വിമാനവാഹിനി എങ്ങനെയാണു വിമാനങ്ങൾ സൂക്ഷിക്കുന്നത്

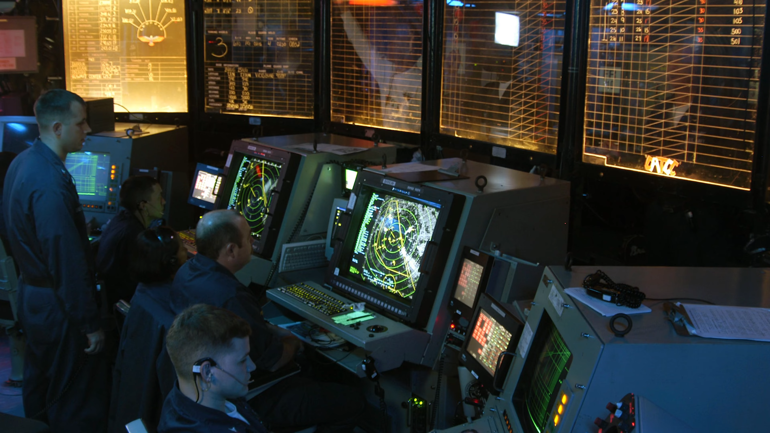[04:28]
That is also the carrier air traffic control system. This is the ATC.